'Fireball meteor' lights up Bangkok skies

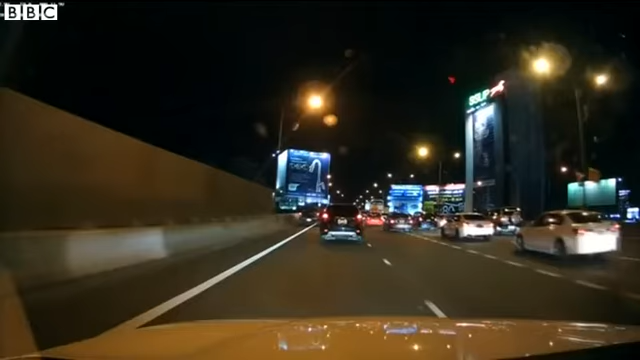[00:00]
A rare sight has been caught on camera in Thailand while driving in the capital Bangkok. Look at that. It appears to be a green fireball. It's caught on a dashboard camera believed to be maybe a meteor falling through the sky. No one knows exactly what it is though.